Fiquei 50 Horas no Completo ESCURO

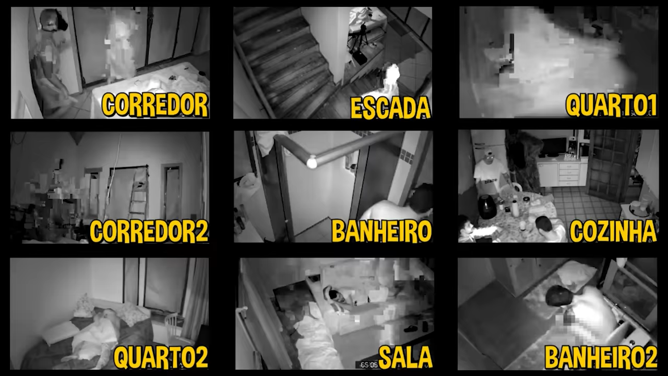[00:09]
Serão registradas por várias câmeras de segurança e filmagem de visão noturna.
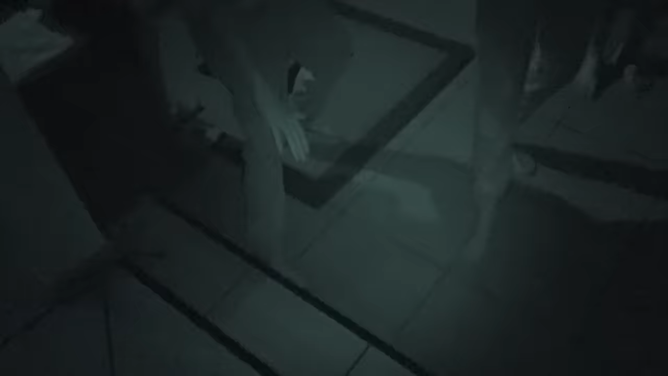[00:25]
Tem um degrau aqui. Cuidado. Vou na frente. Isso. Já que você ficou pra trás.
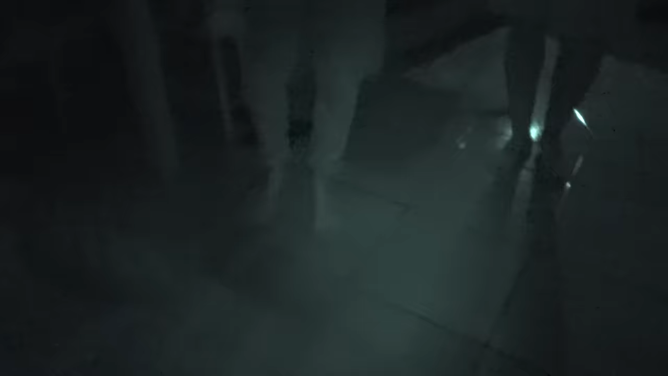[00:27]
Ah, tem uma coisa pra te mostrar.
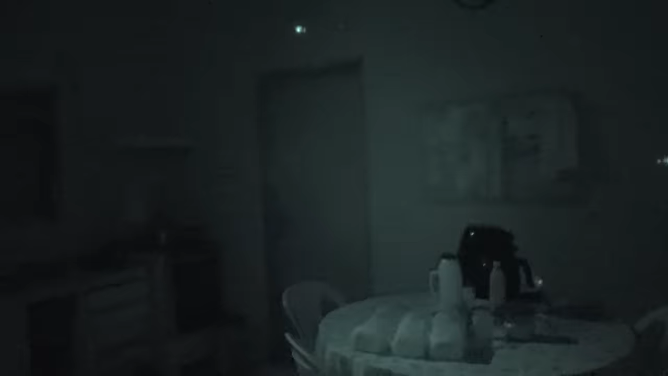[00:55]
Nossa. Gente, eu não lembrei como...
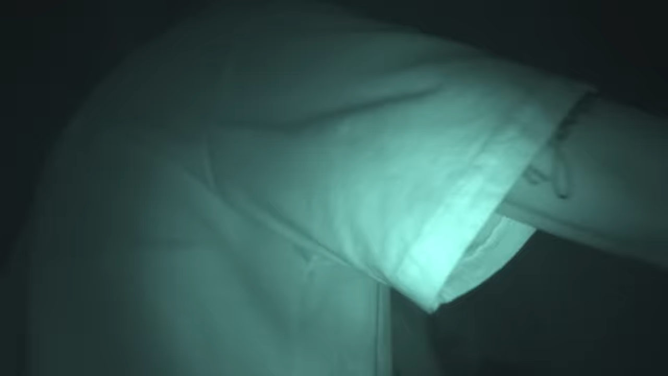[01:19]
Corredor, à direita, aqui meu quarto, que é meu.
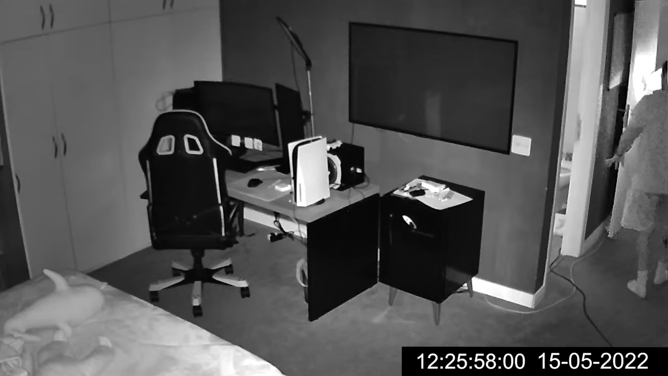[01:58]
Que isso? É uma parede que tem... Isso é um armário.
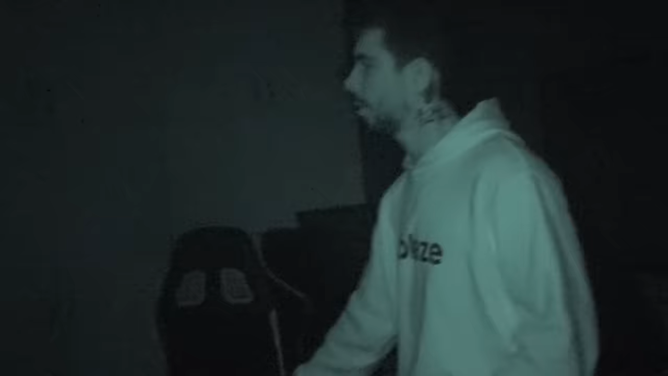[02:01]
Cuidado com a cadeira. Aqui eu tenho um baú do tesouro, o vídeo que a gente fez lá em Portugal, indo buscar o nosso ouro de volta.
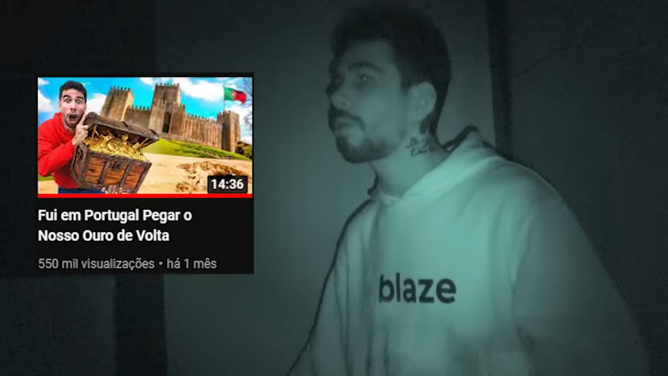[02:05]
Inclusive, esse vídeo também foi patrocinado pela Blaze. Então faz uma fezinha lá se você for maior de idade. Quer uma moeda de ouro? Dá jogar pra você, você pega, hein? Ah, joga um monte pra não tentar pegar uma.
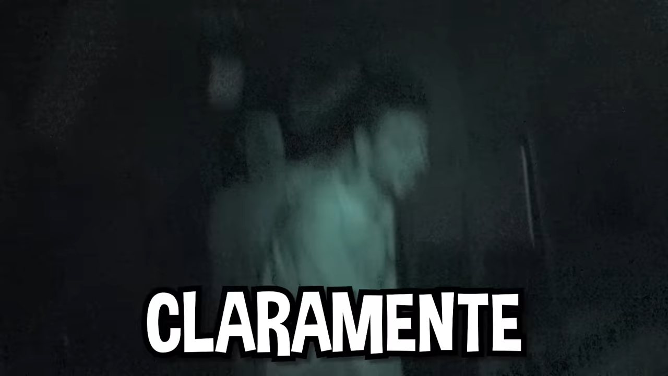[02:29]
Mas claramente isso não era bola.
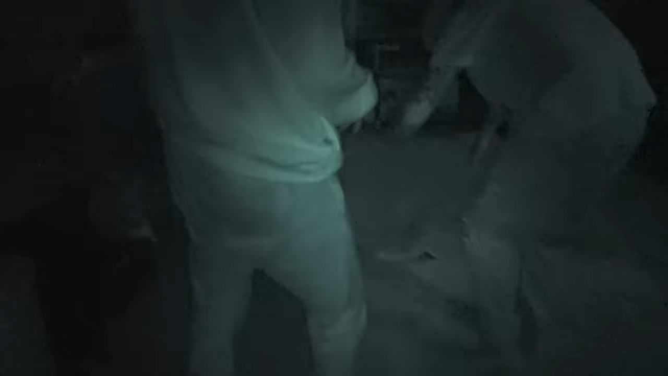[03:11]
Durante a gravação, a produção contratou um cara vestido de gorila sem que ninguém soubesse para ficar na casa com a gente.
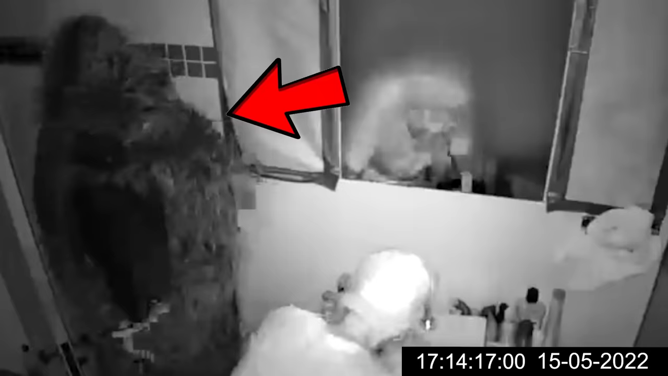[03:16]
E o mais assustador é que no escuro ninguém conseguiu perceber a presença dele.
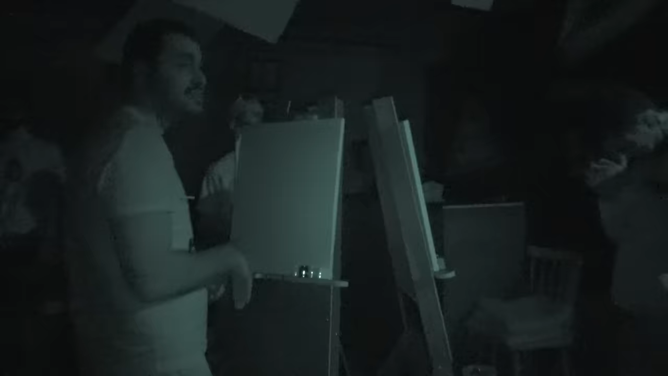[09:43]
para nos manter ativos, a produção organizou uma atividade em grupo para pintarmos um quadro.
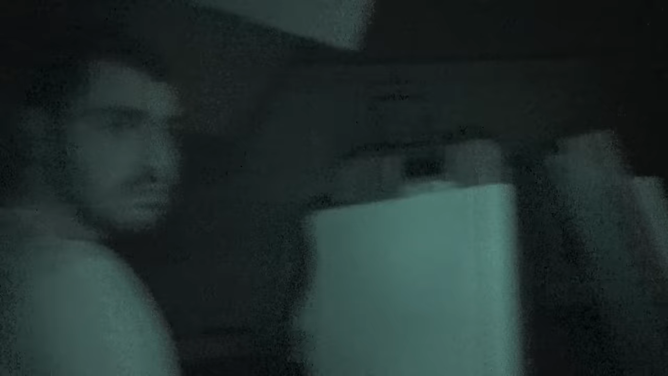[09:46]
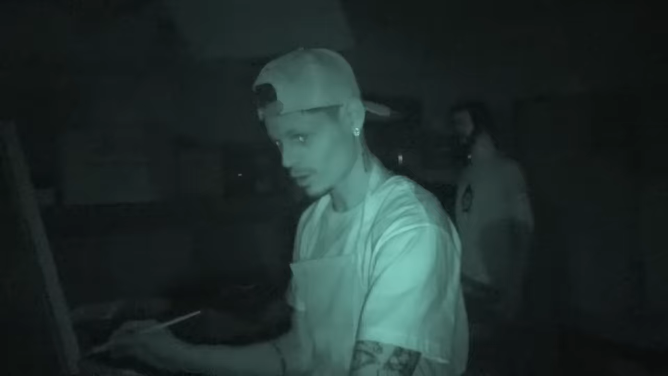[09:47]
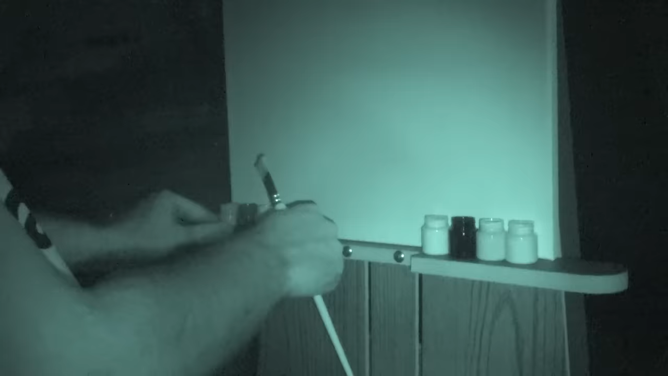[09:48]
Mas como estava tudo escuro, a gente precisava memorizar a ordem das cores.
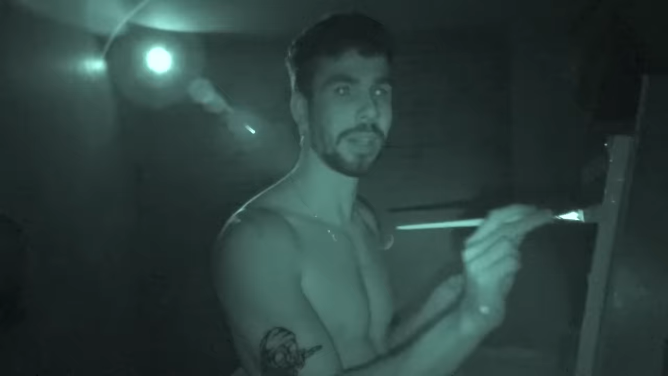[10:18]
Você consegue ver alguma coisa, Marcos? Tintas? Consigo. Tá ficando legal. Tô fazendo as casas agora, de madeira.
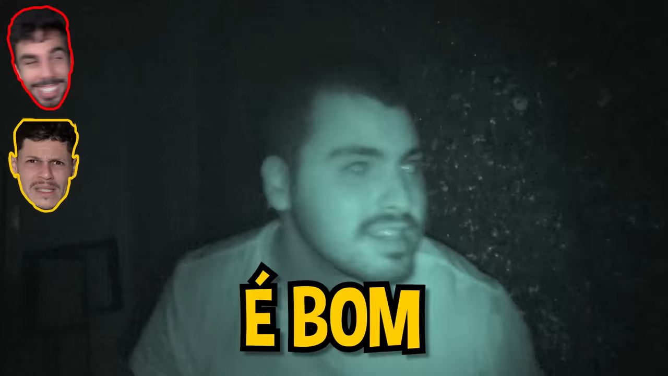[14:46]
Que tá limpo. Onde tá o quente? Fala pra mim. Fala pra mim.
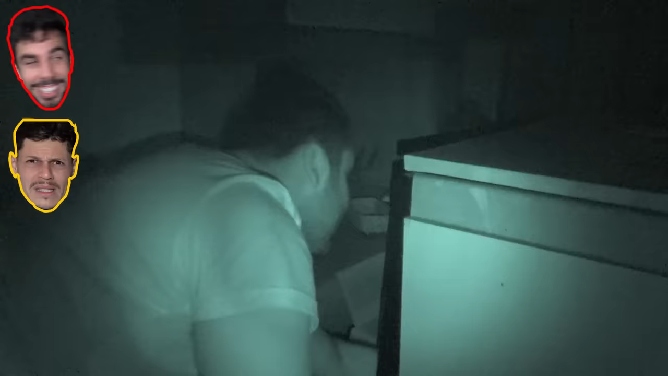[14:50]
Isso aqui. Não é ninguém, não. Sabe como é que o morcego faz? Como? Sim, ó.
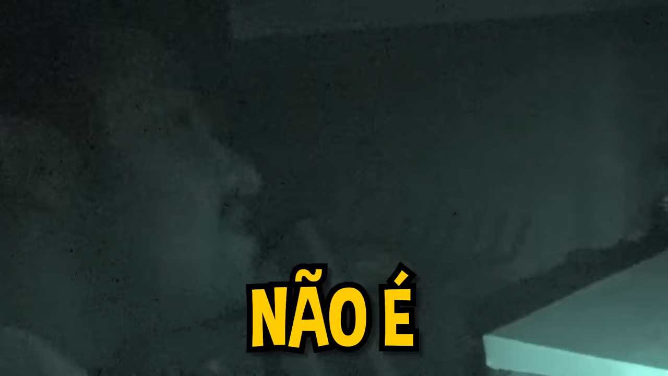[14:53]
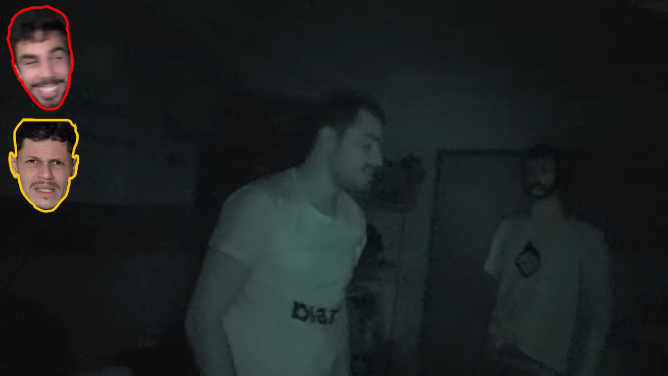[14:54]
Ele seguia pelo som. Tem um eco esquisito aqui, ó. Tem alguém numa lareira? Os caras se esconderam bem. Aqui. Aqui embaixo da mesa.